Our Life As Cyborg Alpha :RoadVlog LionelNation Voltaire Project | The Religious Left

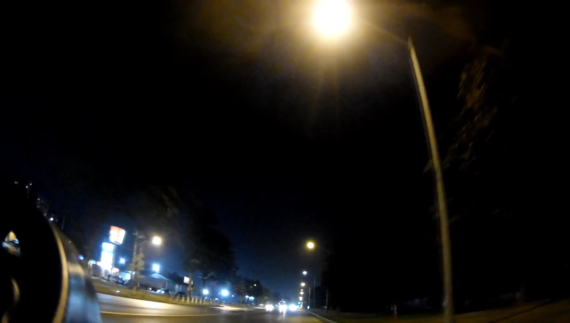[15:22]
And this is what causes a chunk of the problems, is that you have this sort of sense careful here. There's a line of wetness. Here, there's a side, part of the road that's kind of slippery. Not all the roads have the same grip on them, so you have to be careful as you go over things to avoid the slick parts.